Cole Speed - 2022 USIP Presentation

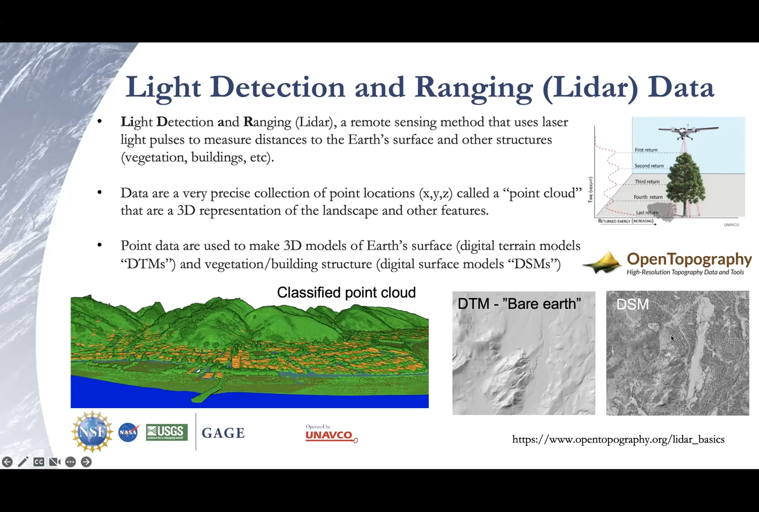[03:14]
And then you can create a gridded surface from those points, which would be representative of the surface beneath the vegetation if you use a certain classification of points or the surface including vegetation and other structures, which we call a digital surface model. And so just to add on to what Kenny discussed with open topography,